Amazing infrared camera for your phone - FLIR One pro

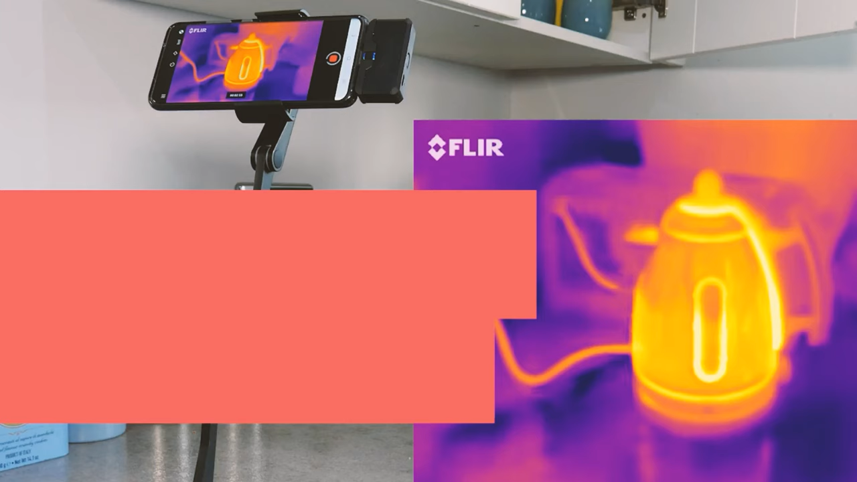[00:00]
This is such a cool thing.
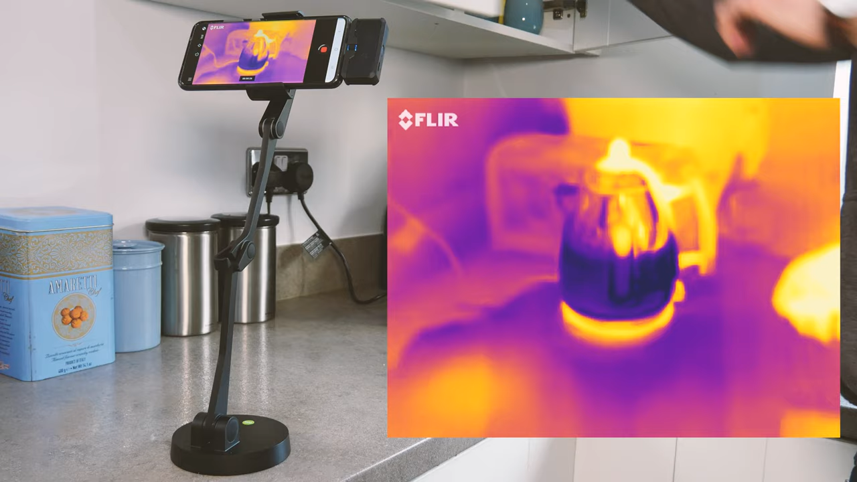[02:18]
There's so much physics that you can see demonstrated in this clip. You can actually see the power cord getting hotter as it's supplying all that current to the kettle. And of course, the bass is getting hot, and you can see the water in the kettle is getting hot.
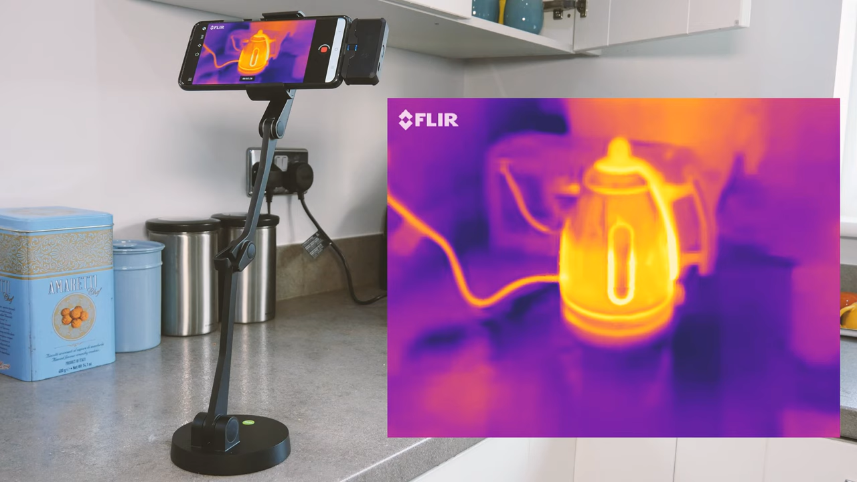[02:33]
But I really like the fact that the matte black plastic outlines are actually giving off way more infrared than the light and shiny materials around it.
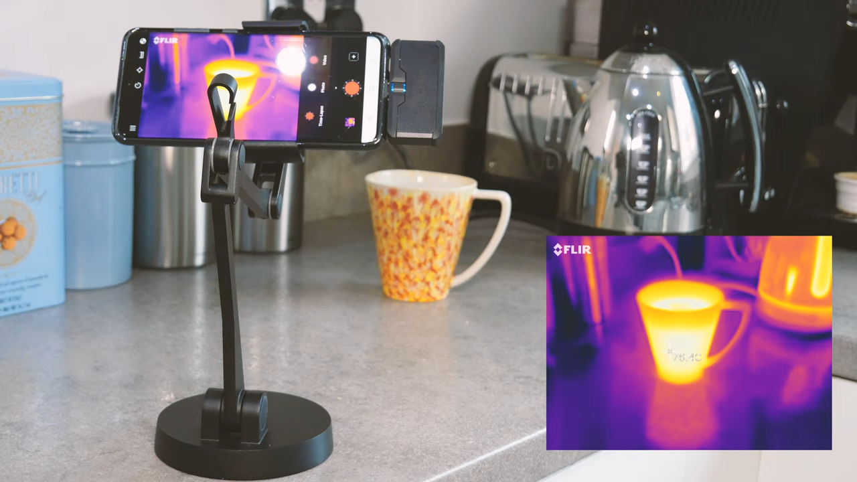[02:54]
Also, there'll be transfer of heat by particles, which will be convection from the top of the cup and also conduction through the cup itself as well. You can also use the FLIR to actually measure the temperature of a spot or a square or a circle of the image. And you can see this tea is 76 degrees Celsius. Remember, you want water as hot as possible to get all those good flavors out of the tea.
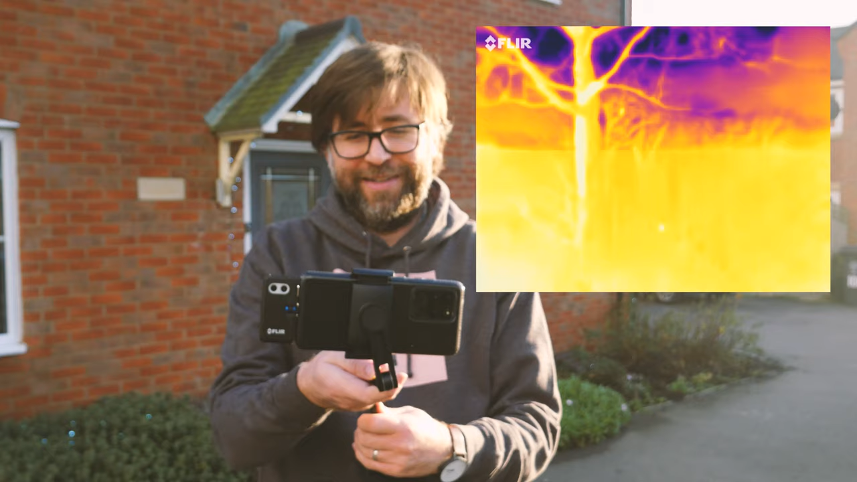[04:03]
I mean, it's pretty cool that you can see birds and other animals in the hedgerow because the difference
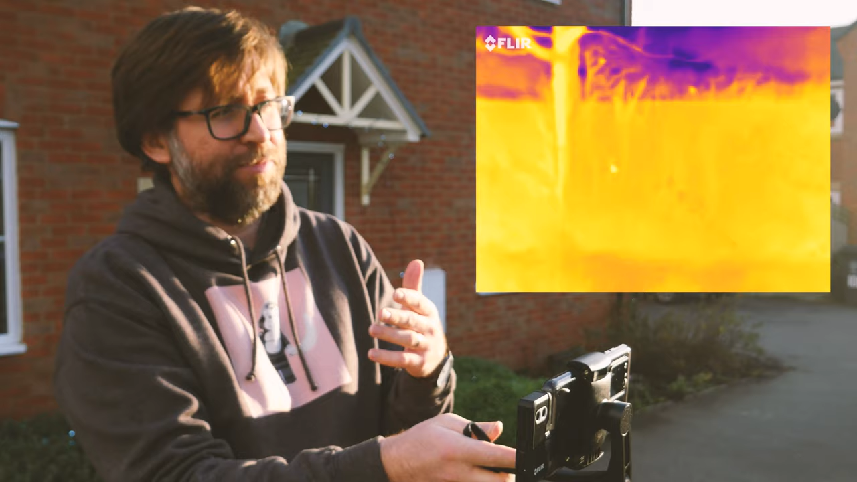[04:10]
between their body heat and the actual temperature of the surroundings is so large.
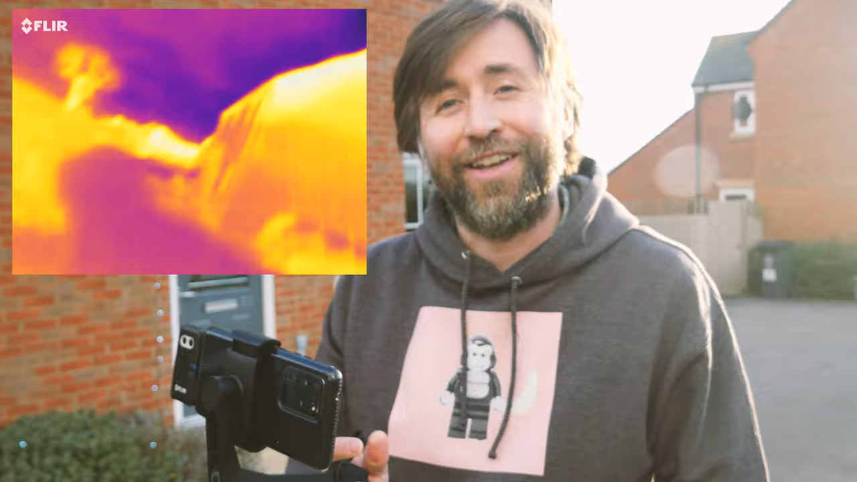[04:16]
And I guess the kind of classic use of this will be for analyzing buildings.
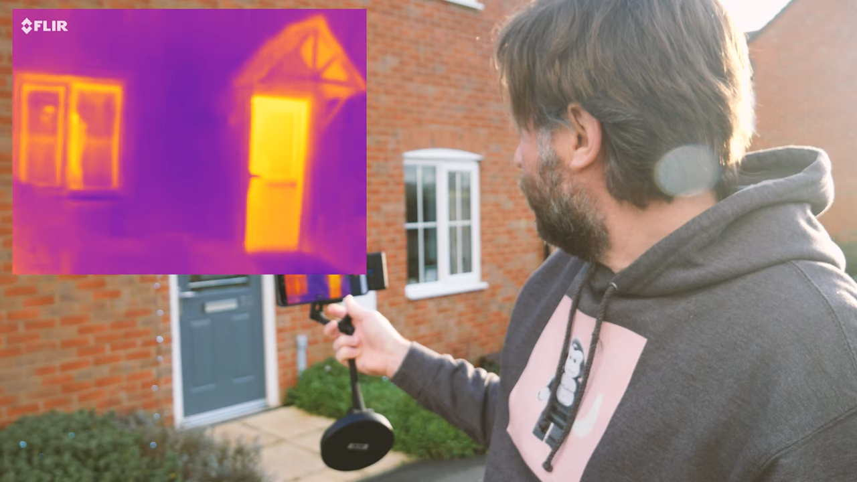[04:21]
So you can see if I was to want to improve this house in terms of its thermal properties, I think I'd be looking at replacing that door.
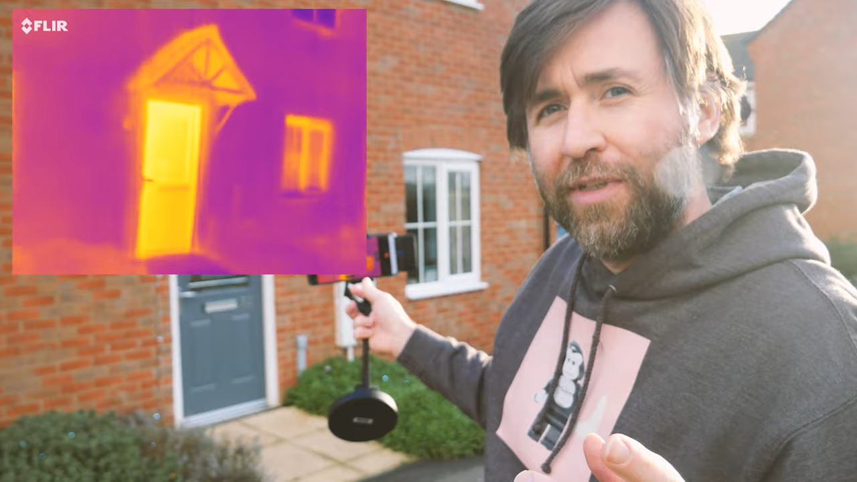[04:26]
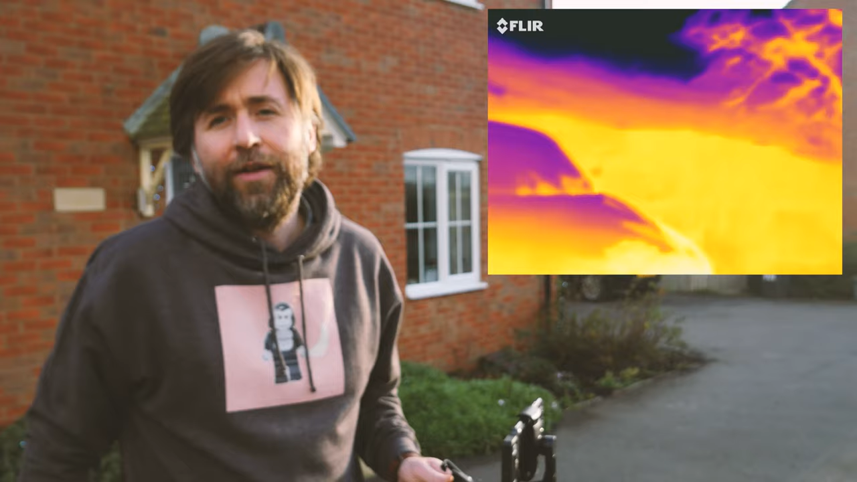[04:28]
Now we'll say this camera is designed to detect the surface radiation.
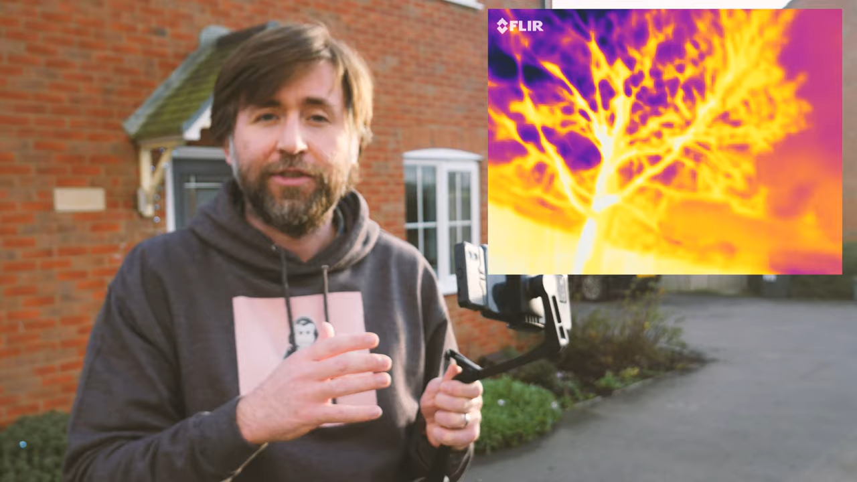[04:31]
So don't expect it to be like the movies where the thermal imaging camera can see through buildings and see people on the other side of walls, but it's actually going to detect infrared emitted from the surfaces of whatever you're pointing out.
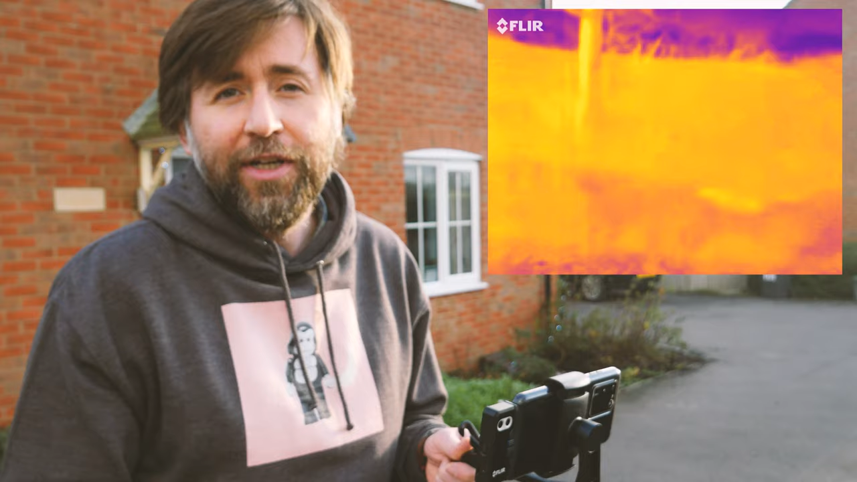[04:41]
So for home improvements, you might be looking at, well, which areas of the building should I improve to make it a better insulated house?